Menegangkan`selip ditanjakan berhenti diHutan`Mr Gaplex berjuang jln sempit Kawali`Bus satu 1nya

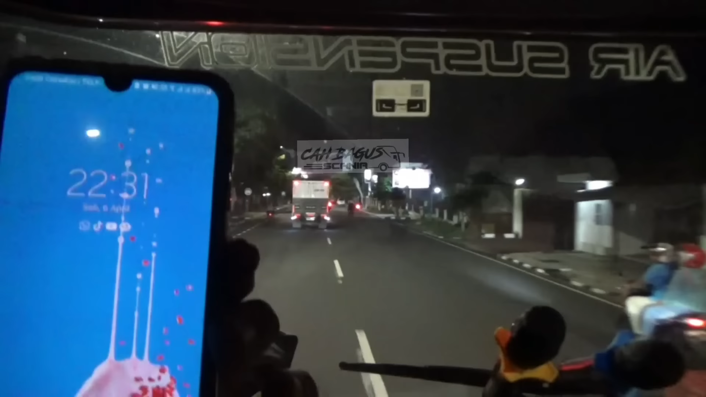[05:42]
Insyaallah ya. Pas bukti kita sampai sana Cipali udah dibuka ya. Yeah. One way-nya udah tutup. Semoga aja pas ya waktunya sampai one way selesai ditutup bisa masuk Cipali.
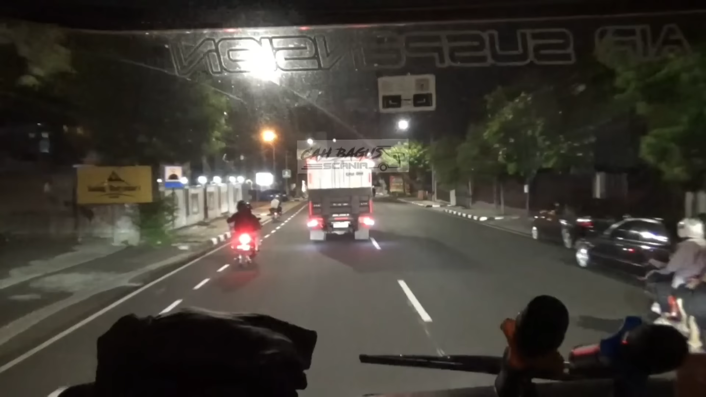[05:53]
Nah, ini ke kiri ke Kawali Cirebon.
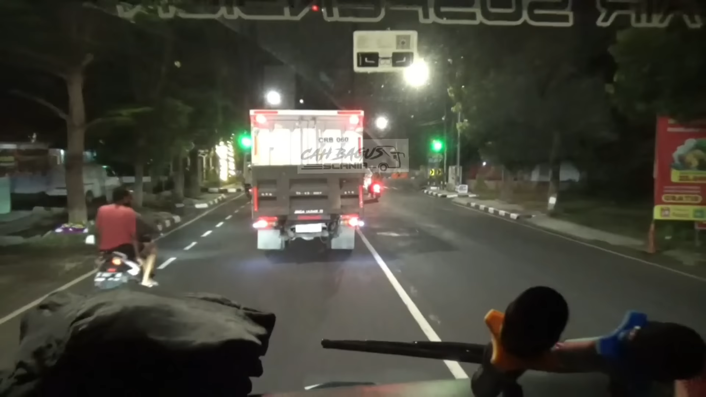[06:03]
Berarti rutenya kita ke kiri nih, ya? Sana aja lurus. Oh, lurus lagi. Iya, Pak. Macet ini apa? Sempit jalan. Sempit. Jalan apa ini kiri? Khusus angkot. Oh iya, sempit ini. Jalan sempit.
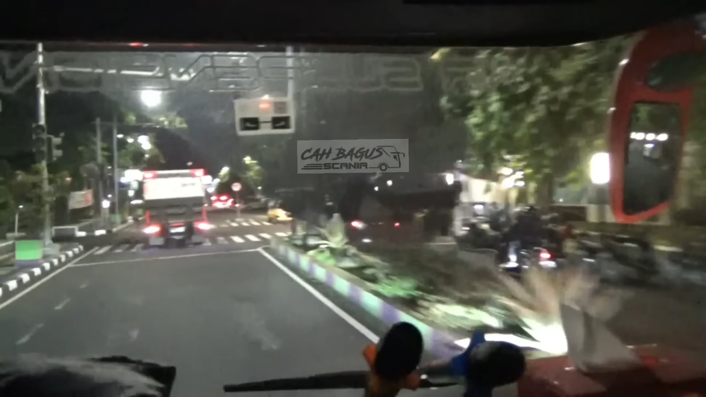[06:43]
Dan ini rute ke kiri ya.
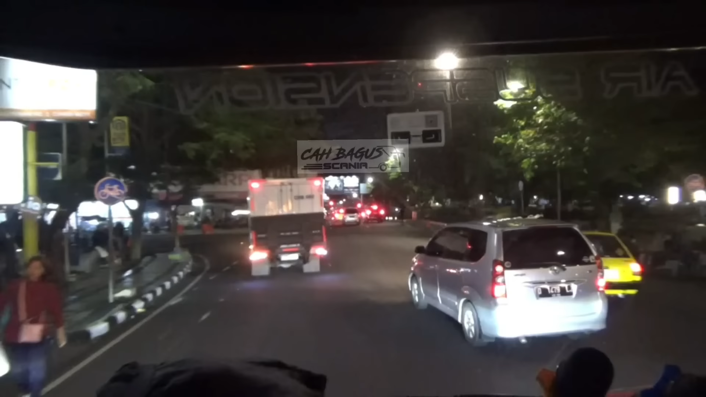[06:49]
Kalau lurus ke Purwokerto. Jakarta Cirebon, Tol Cipali.
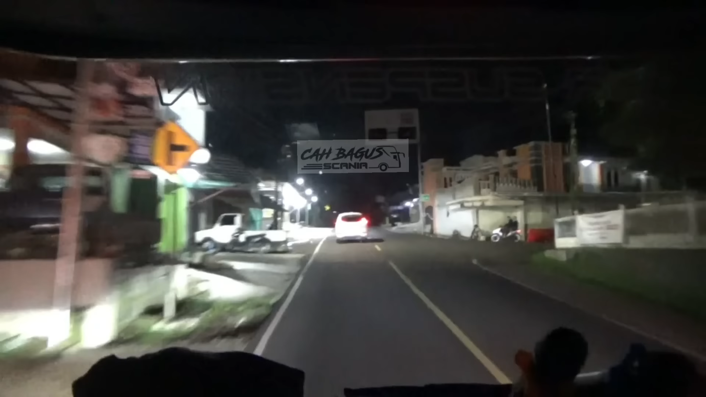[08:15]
Tadi itu, tadi kita ke Pak. Oh sini tembusnya. Pangandaran. Oh iya itu.
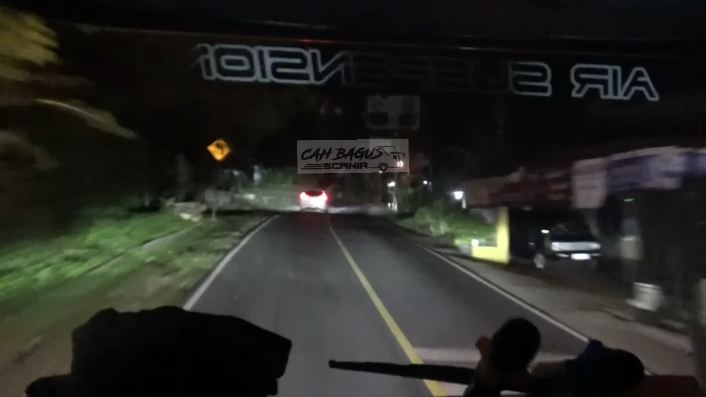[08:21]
Tadi ada mobil kita belok tuh. Ah, ini oh itu. Ada desa.
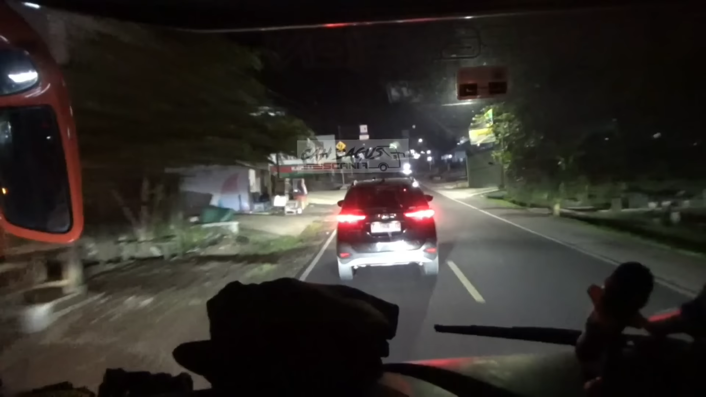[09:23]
Kawali. Sudah masuk kecamatan Kawali ya. Magerung bae. Abus gigi yang bisa maju mun.
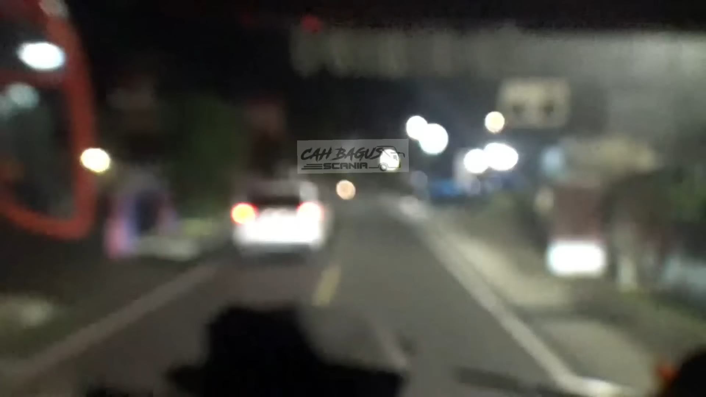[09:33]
Ya, pertigaan ini ke kiri ke Tol Cipali.
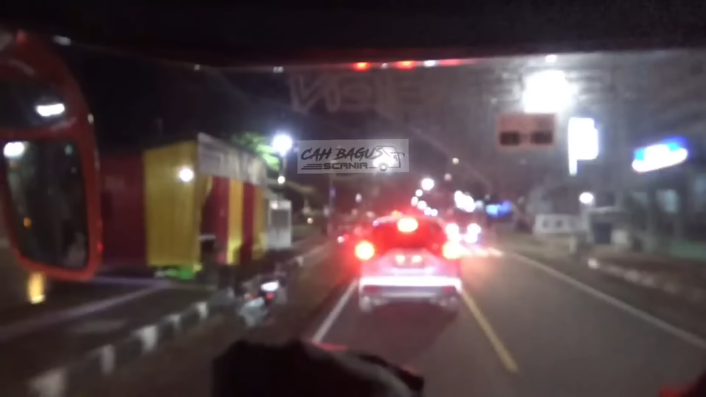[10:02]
Alun-alun Kawali. Ini garasinya PO-an Dallas ya, sebelah kiri.
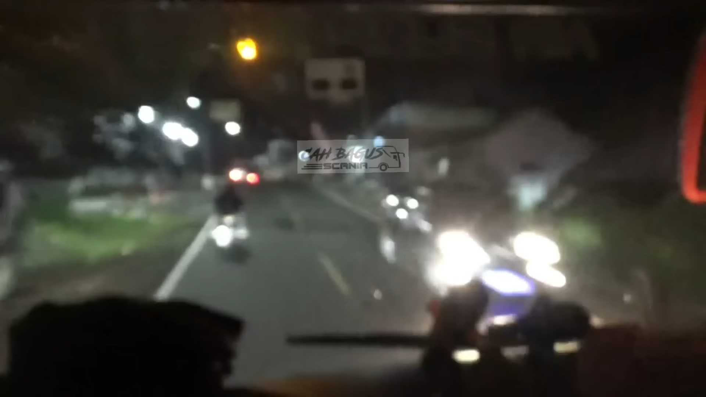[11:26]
ya ketika ini ke kiri ke Bandung Panjalu. Tembusnya ke Gentong tuh ya? Bisa ya? Bisa.
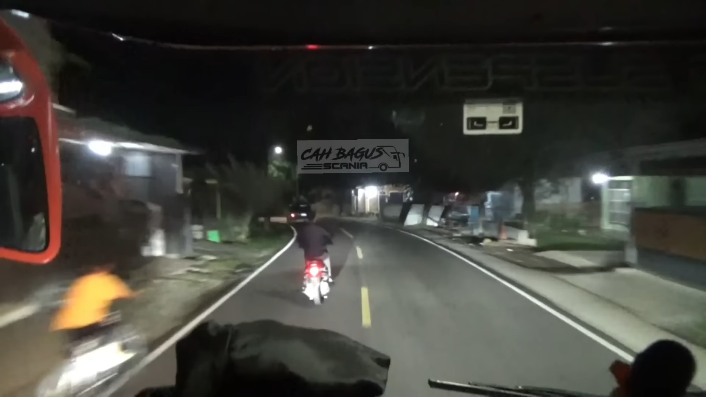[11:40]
Yang pertigaan Gentong itu kan? Iya. Sini ke Cirebon Kuningan. Pantar sos nih. Mudik.
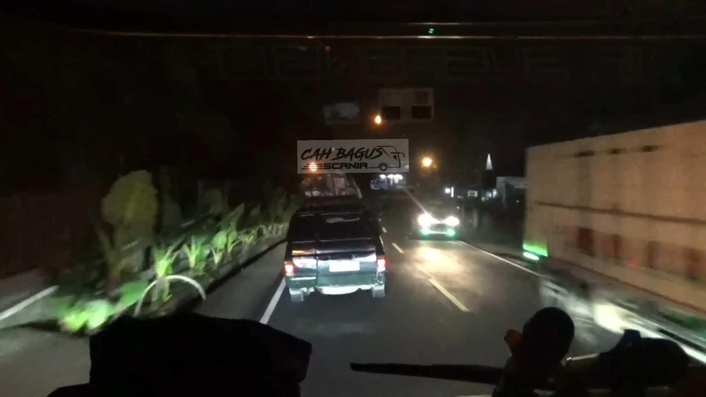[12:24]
Ya, ini ada simpang ya, pertigaan
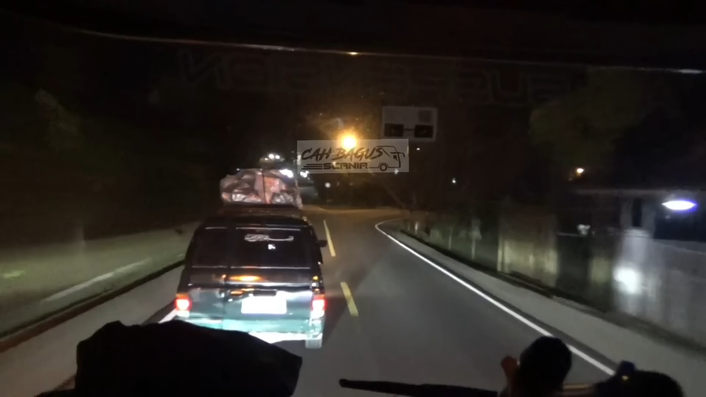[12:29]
kanan Perboden, sama seperti di Batu Nunggul ya, satu jalur.
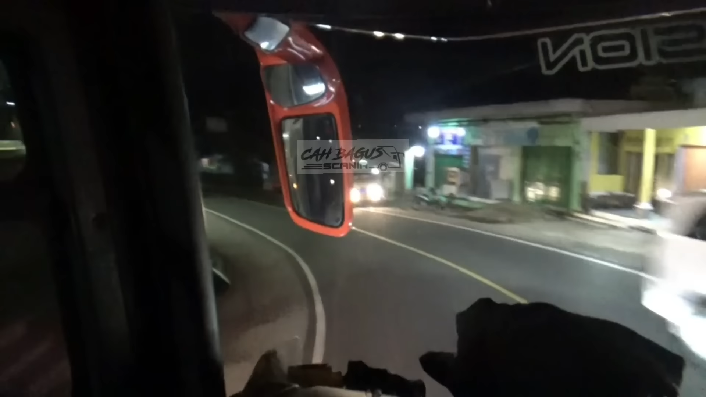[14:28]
Masih ada nggak bisnya? Belum. Nah, ini ada bis medium ya, pariwisata. BIM Holiday. Wah, mobil bawa kelapa.
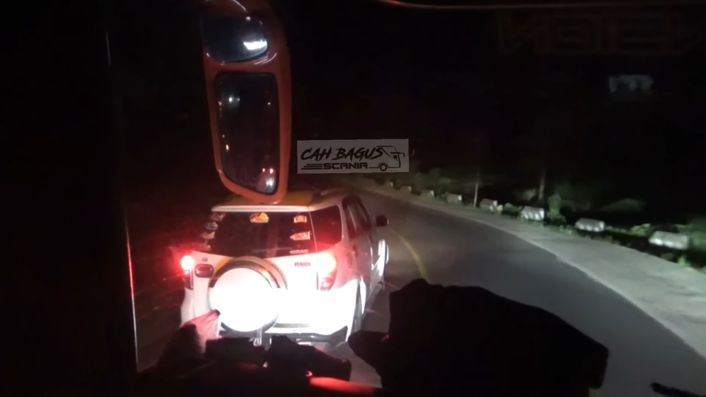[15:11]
Banyak kelokan tajam letter S. Kanan kiri hutan.
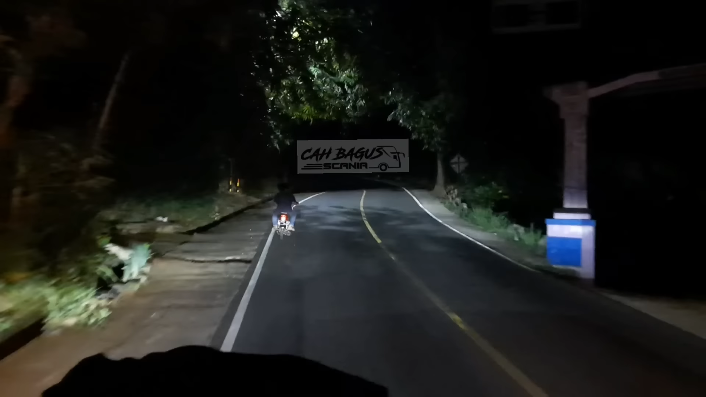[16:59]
Dusun Cikananga. Sebelah kanan itu ada kampung ya, Kampung Cikananga. Ini jalannya mirip sama di hutan Riau.
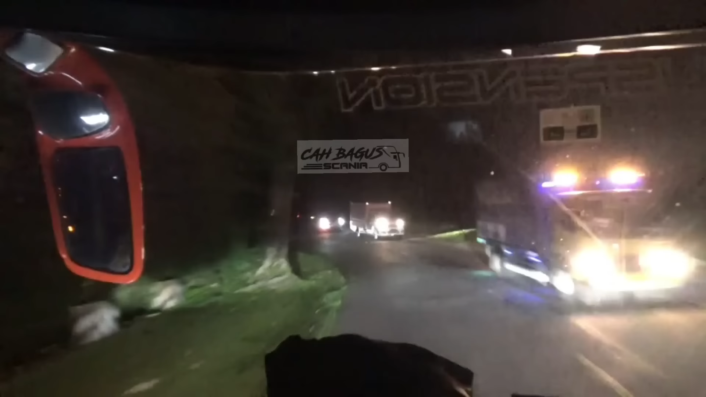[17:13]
Hutan Riau yang habis Pekan Baru.
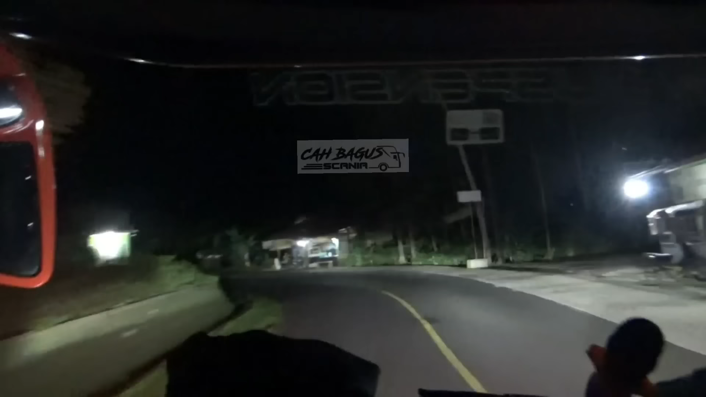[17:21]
Tikungan tajam. Terpercaya, letter U.
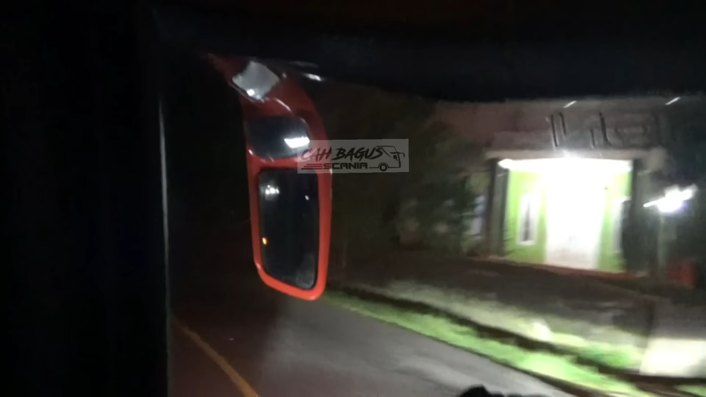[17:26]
Awas mobil. Iya, yeah. Tajam guys. Itu mungkin kalau tadi jalur ini rame, ada relawan kali kayak di Gentong ya, yeah, yang jagain.
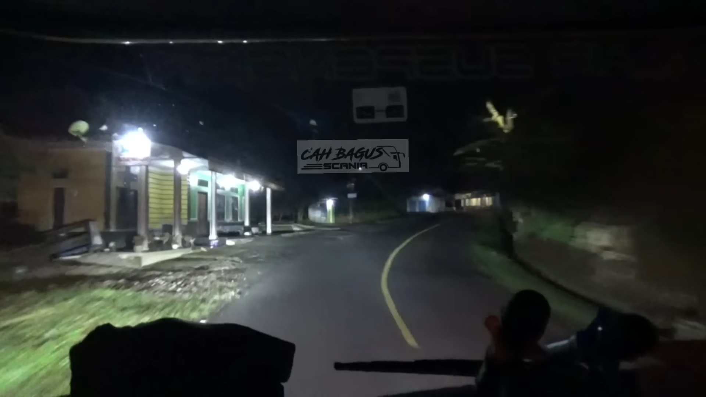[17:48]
Soalnya kan tadi tikungan tajam banget kalau buat truk atau bis lewat kan. Ah ya, kalau nggak ada yang ngalah dari sana ya bingung.